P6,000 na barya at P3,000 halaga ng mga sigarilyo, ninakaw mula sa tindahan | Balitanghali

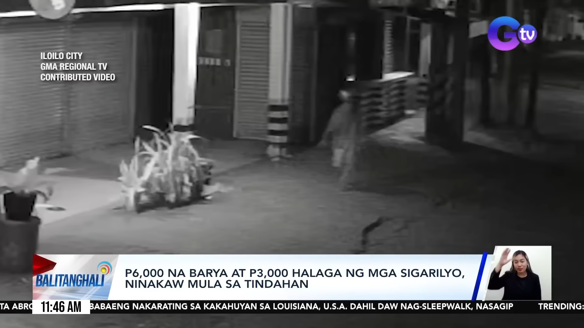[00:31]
Nang makatsyempo, kumuha siya ng inihinalang bareta ni cabrang nakatago pala sa mga halaman.